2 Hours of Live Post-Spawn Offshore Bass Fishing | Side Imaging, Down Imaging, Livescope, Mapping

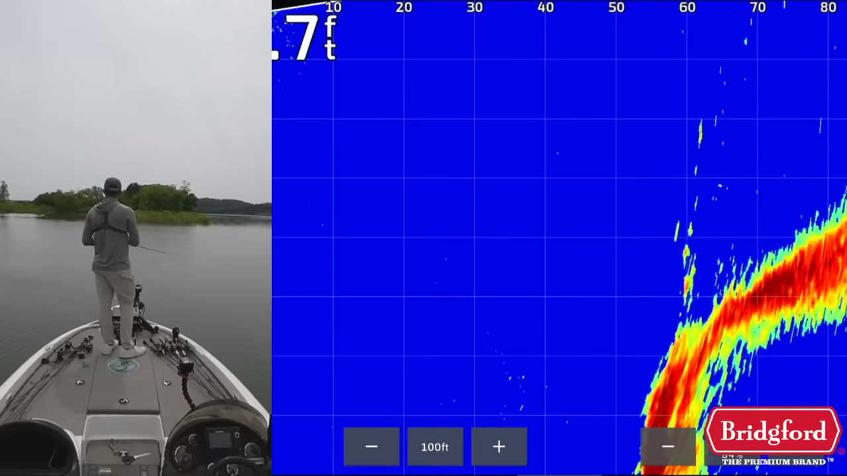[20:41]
and the waves i drifted closer and as soon as i got within like 50 60 feet of those fish i haven't gotten a bite so i from that i've learned i need to stay further away from these spots to get bit most likely though i just don't think there's that many good quality fish down here
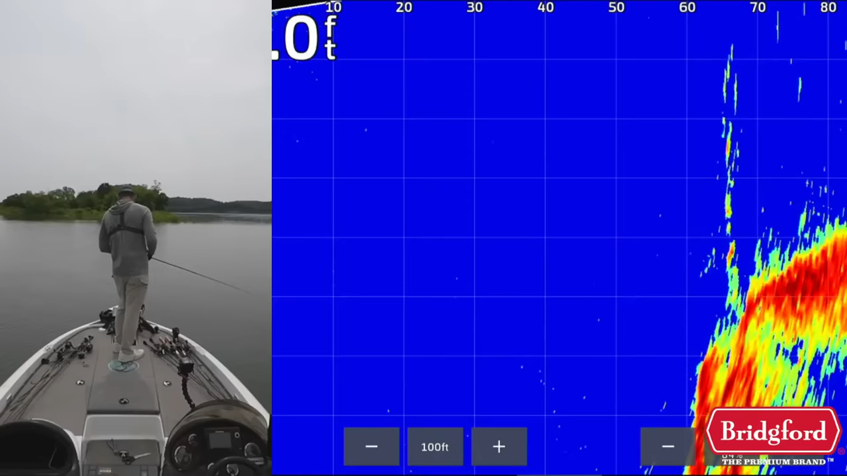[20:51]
there's a lot of little ones so we're going to drag this jig just for a second longer and then we're going to roll we're going to try to graph with the 2d because we got the fish on the board we're going to graph with the 2d and just try to find a brush pile or something with some better quality fish in it it's kind of the goal and we'll go out a little bit more towards the main lake too maybe might help our cause slightly okay let's go do that
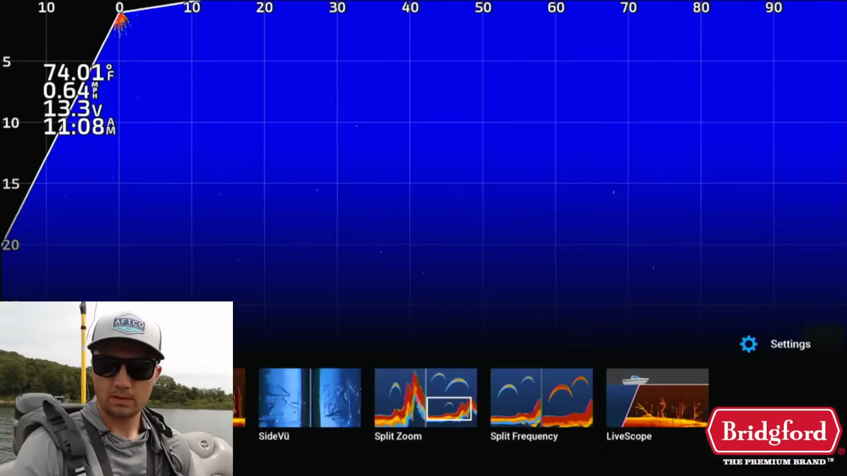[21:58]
On screen: water 74.01°F, speed 0.64 mph
okay so basically on this first spot there was a lot of little fish i see some comments on here on the stream of try this bait or that bait i could probably catch more of these fish if i really wanted to but that's not the goal today the goal is not to fish for these small fish and on the sonar i can tell they're pretty small fish so that's not really my objective today my objective is to find those better quality fish so i'm going to not if i'm catching those little ones right off the bat not a great sign i might come back to the spot
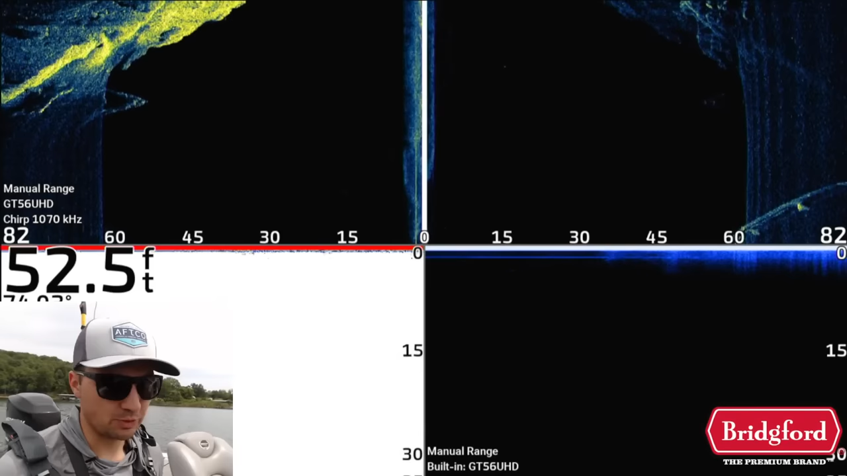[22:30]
On screen: depth 52.5 ft
and check it out here in a little bit just see if maybe some bigger fish pull in but for right now i'm not going to mess with it too much and i'm going to focus on trying to look for a spot that i can see small multiple quality fish on if i see bigger arches bigger dots here on 2d or down imaging it'll give me confidence to actually start thoroughly fishing these areas and like you know damiki rigging some fish or like i have a neko rig i might throw around things like that but for now it's you know all smaller fish so we're going to keep graphing here
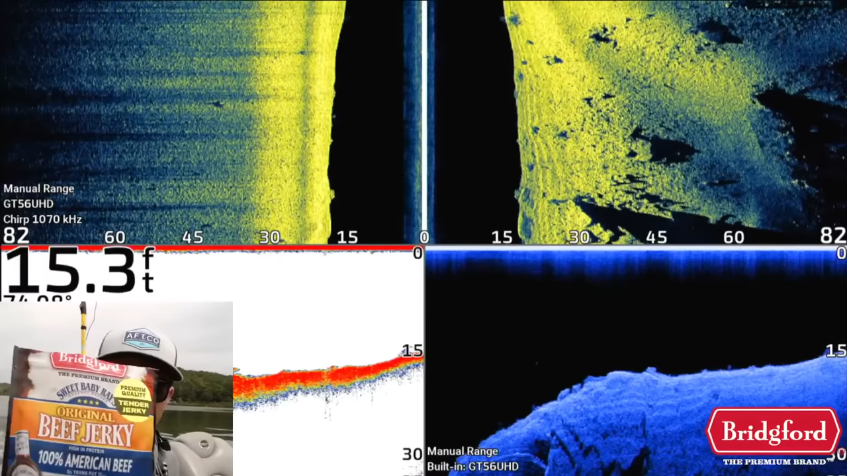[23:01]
On screen: depth 15.3 ft
eating some bridgeford beef jerky while we're graphing sponsor of the fish the moment
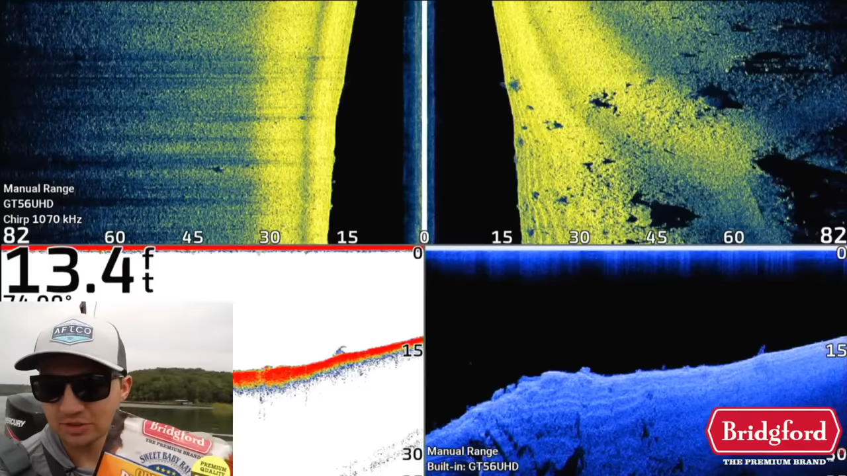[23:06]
On screen: depth 13.4 ft
live streaming podcast shout out to bridgeford we've got something on the side imaging over here it looks like some rocks
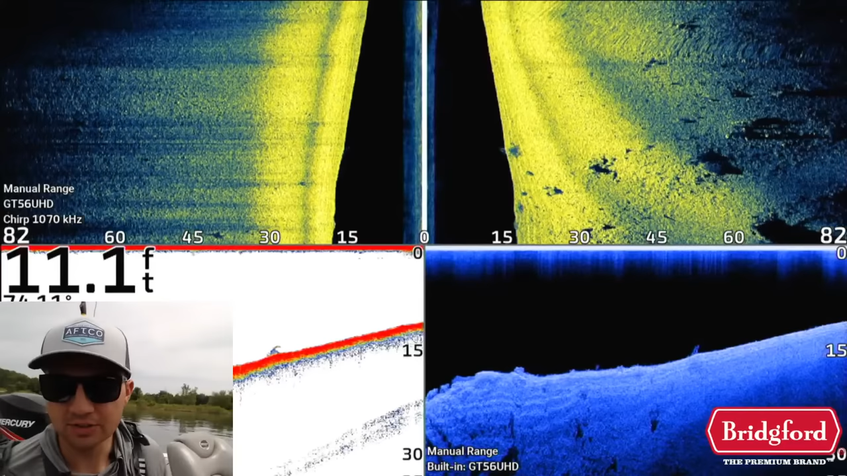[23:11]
On screen: depth 11.1 ft
and stuff nothing crazy we're gonna
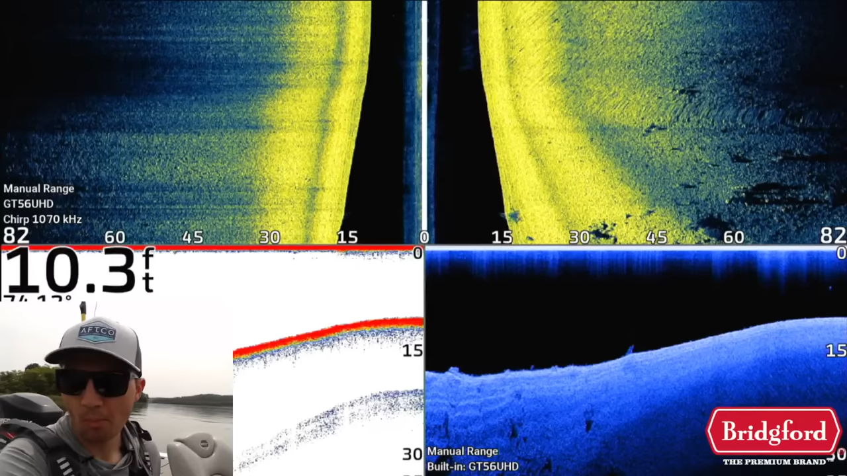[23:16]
On screen: depth 10.3 ft
spin around and just kind of graph that little bit deeper edge we saw on the lives or on the side imaging might be a little bit too deep
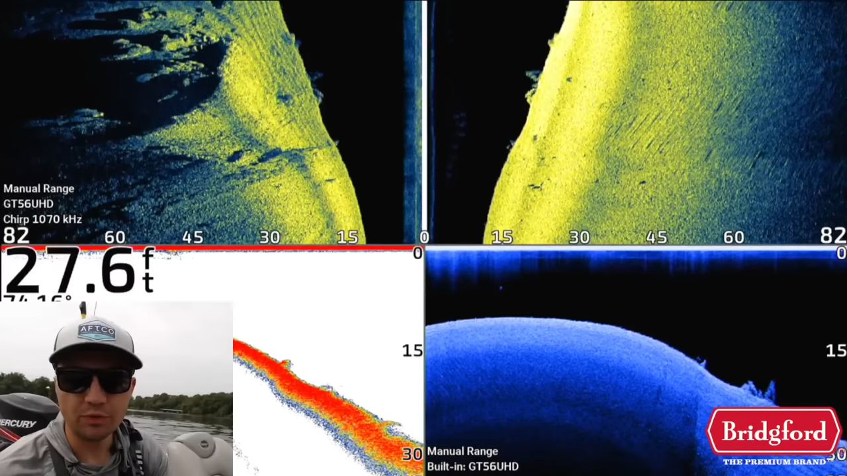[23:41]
On screen: depth 27.6 ft
a lot of these fish are up in like 15 feet of water it seems like right now just based on what we saw on the first spot and what i've been seeing the last couple weeks
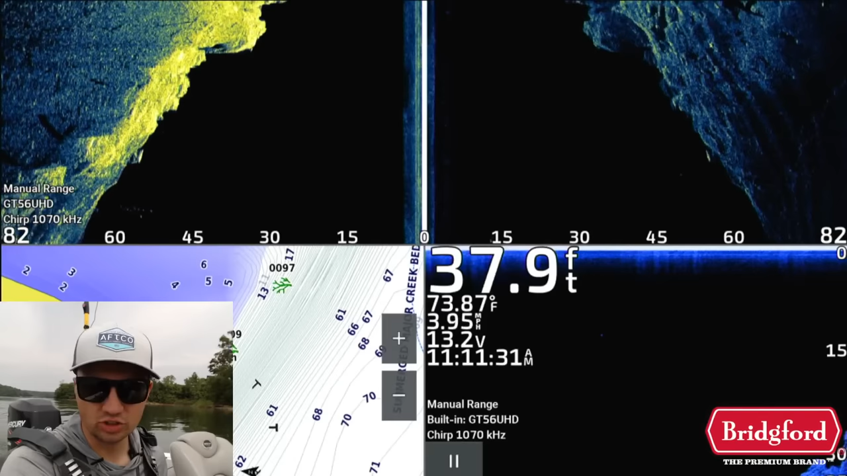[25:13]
On screen: depth 37.9 ft, water 73.87°F
july and different times of the year so fish will use this there've been a few fish that have been kind of up and around on this point but they've been small on these few brush piles i've marked
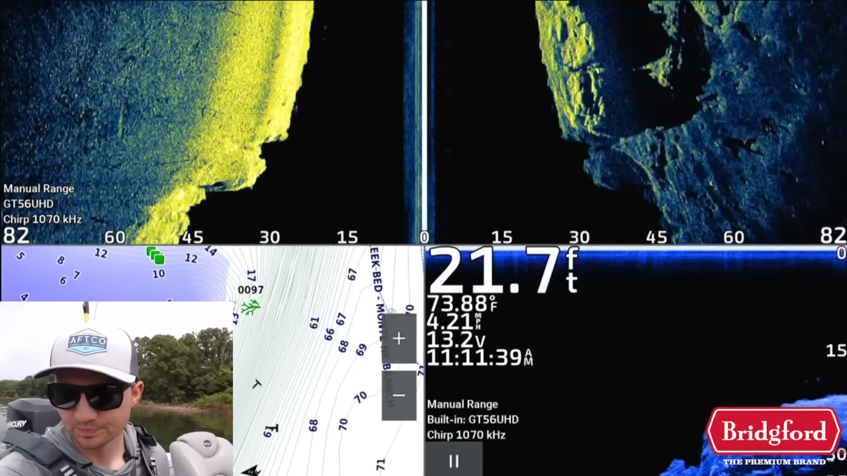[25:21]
On screen: depth 21.7 ft, water 73.88°F
got a couple fish on the graph right there on the down imaging as you can see about to graph a pile right here
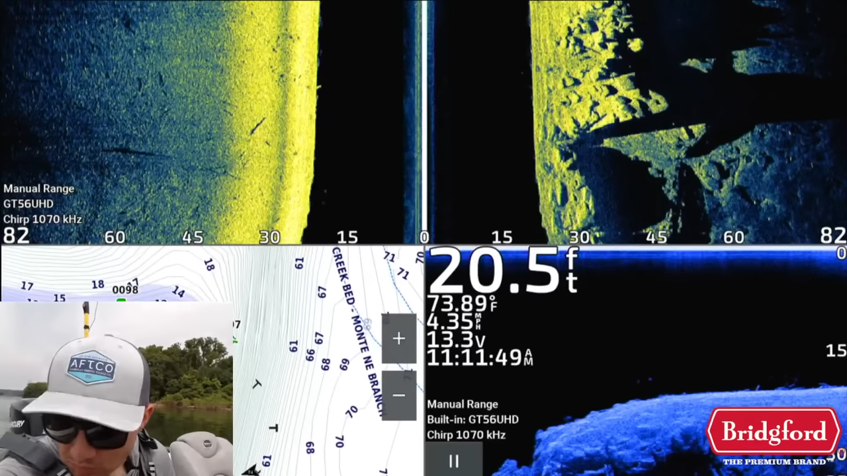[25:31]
On screen: depth 20.5 ft, water 73.89°F
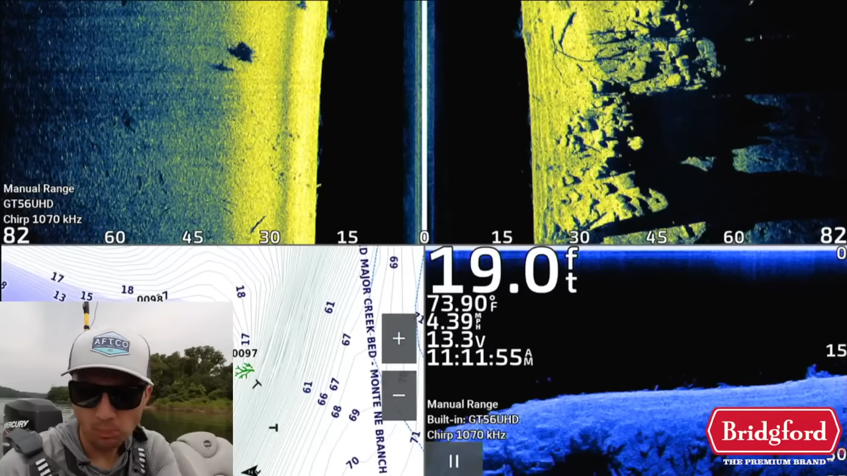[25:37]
On screen: depth 19.0 ft, speed 4.39 mph
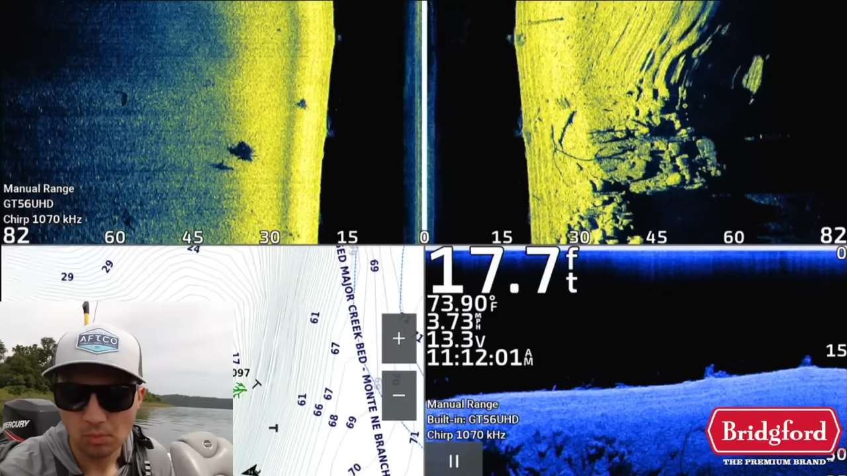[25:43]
On screen: depth 17.7 ft
there's some bait on side imaging and there's some fish right there just scattered on that drop
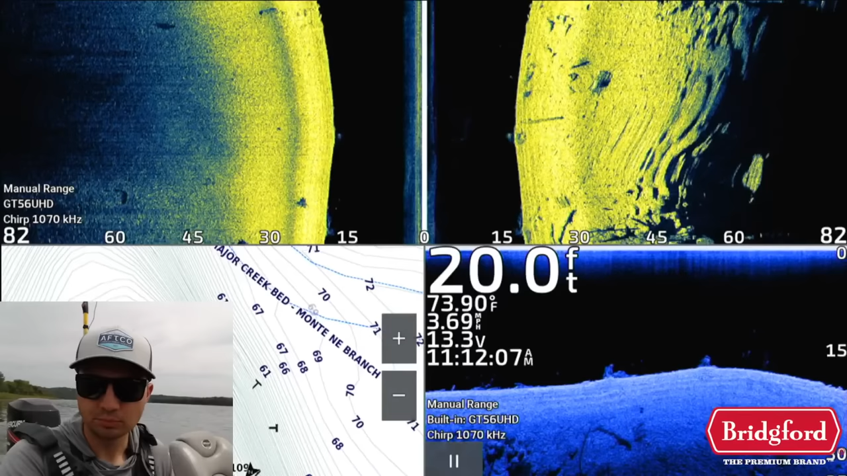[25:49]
On screen: depth 20.0 ft, water 73.90°F
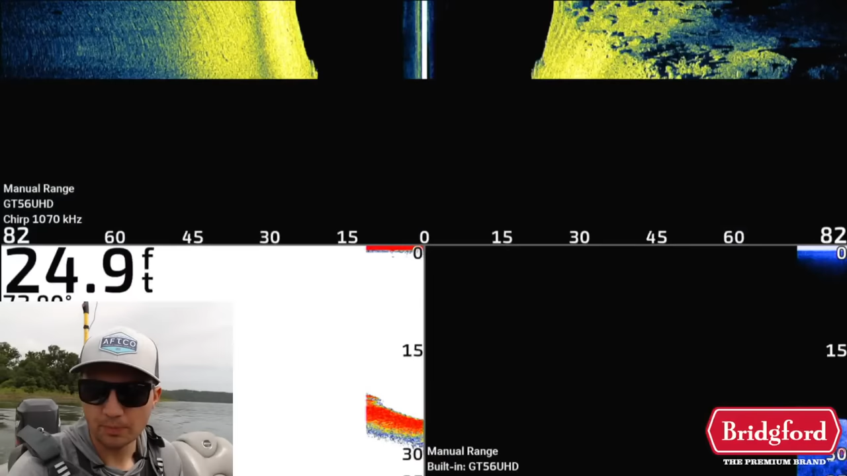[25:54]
On screen: depth 24.9 ft
there's a few fish let me switch over to this view so as you can see on it's actually interesting if you look at my
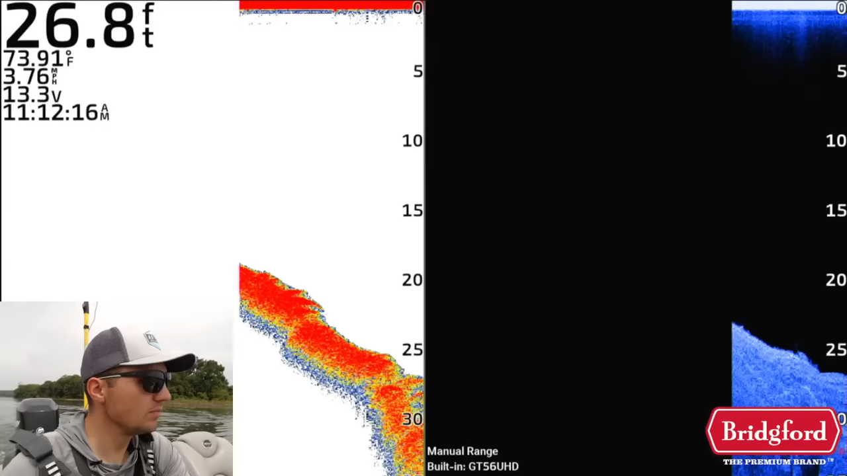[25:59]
On screen: depth 26.8 ft, water 73.91°F, speed 3.76 mph
2d sonar inside uh 2d sonar down imaging you can see that there's some fish right in the center of the screen there on down imaging but there's nothing on 2d sonar that tells me those are very small fish those are fish that i'm not really worried about catching just because i'm not seeing the arches on 2d i am seeing them on down imaging i made a video about this literally last week if you guys want to check it out it's my last video i made last friday